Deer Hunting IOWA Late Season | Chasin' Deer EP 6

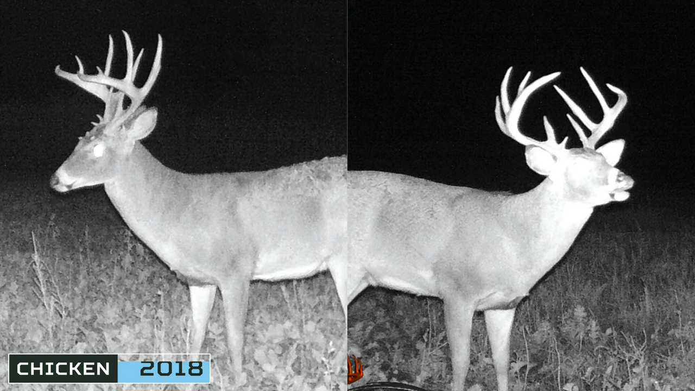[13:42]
And then in 2018, I knew he was in the area because I would get trail cam pictures of him on this same food source, but it would only be at night. So when I would go and hunt the area, I would always see him across the road feeding on another food source.